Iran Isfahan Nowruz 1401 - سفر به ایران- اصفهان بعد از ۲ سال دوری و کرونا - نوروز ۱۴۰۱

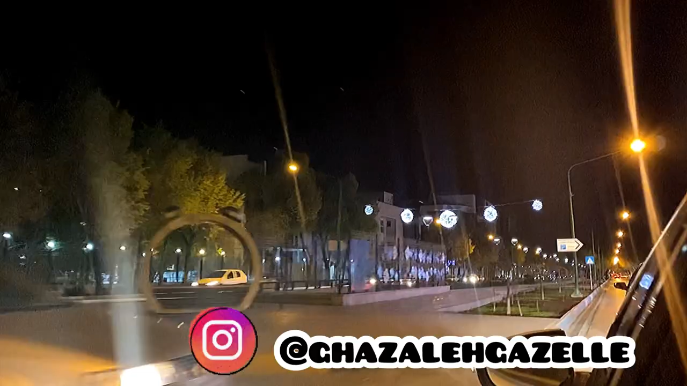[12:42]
that is again charbrook street but as you know there are two charbrooks one north and then well we say down and up this one's the up one